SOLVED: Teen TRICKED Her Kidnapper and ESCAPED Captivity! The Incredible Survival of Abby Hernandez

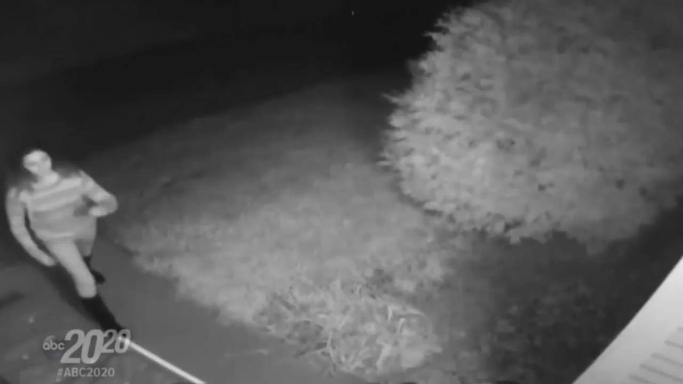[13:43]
and this camera actually picked up the video of Abby returning back home and walking inside.